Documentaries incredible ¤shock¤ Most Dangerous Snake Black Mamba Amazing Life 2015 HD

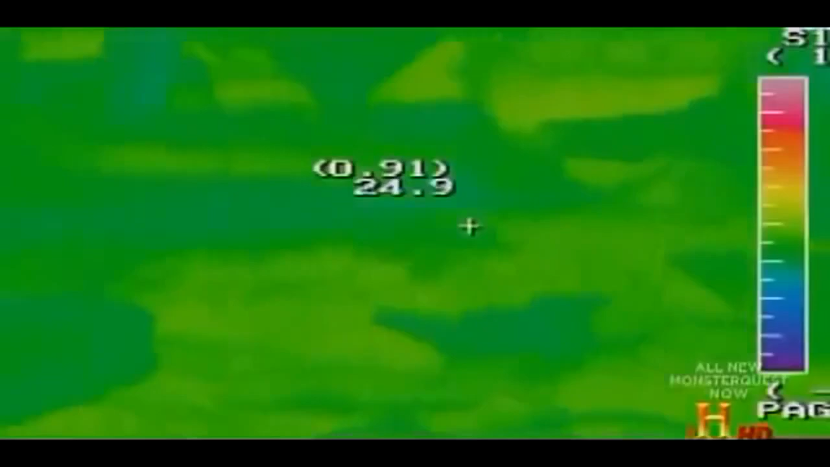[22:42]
Try to cut down the false readings.
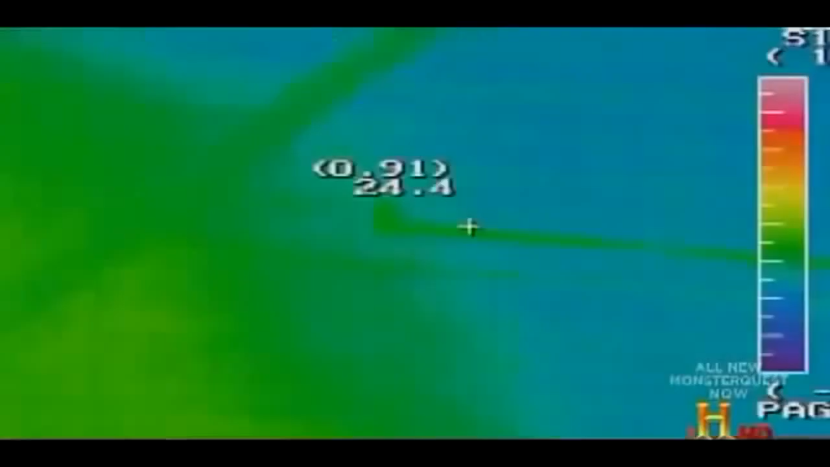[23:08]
I think I'm not catching nothing here yet.
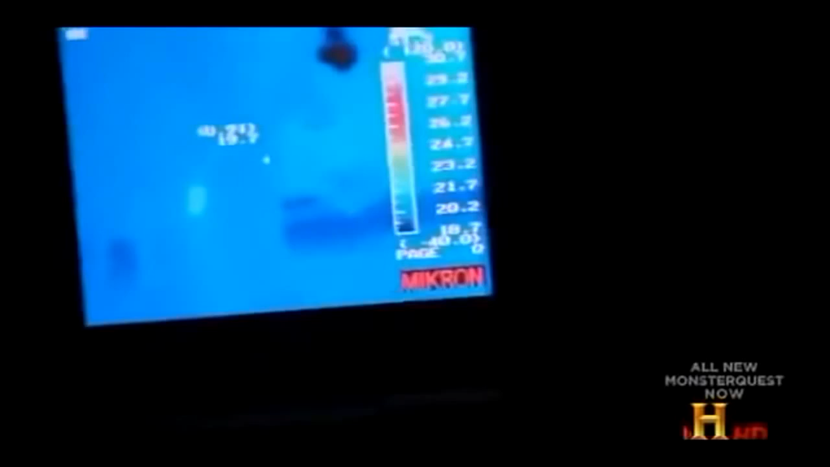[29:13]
Cat? That's moving off. A raccoon? Go ahead.